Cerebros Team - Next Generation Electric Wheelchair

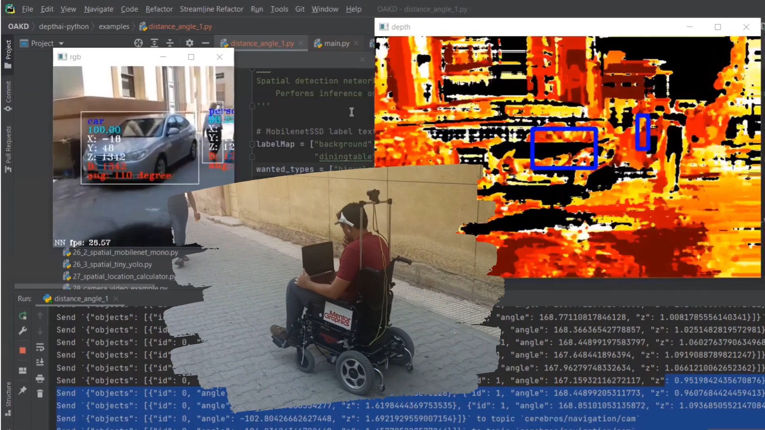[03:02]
So we decided to use computer vision in autopilot application using OakD.
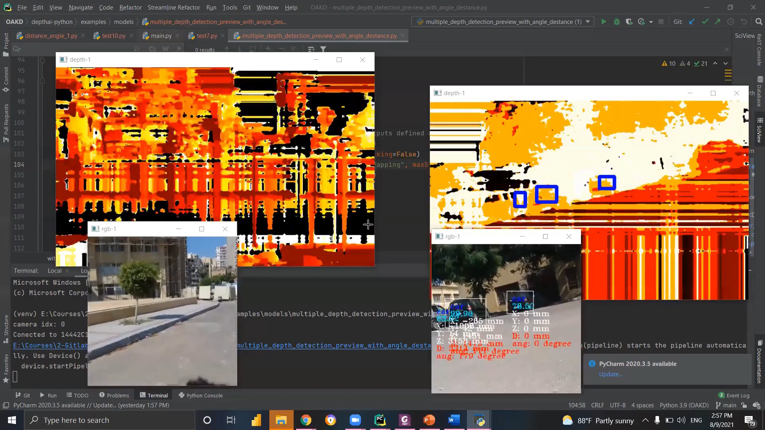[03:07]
To control the chair, there is a lot of digital signal processing processes and millions of mathematical equations being calculated in real-time for the machine learning model.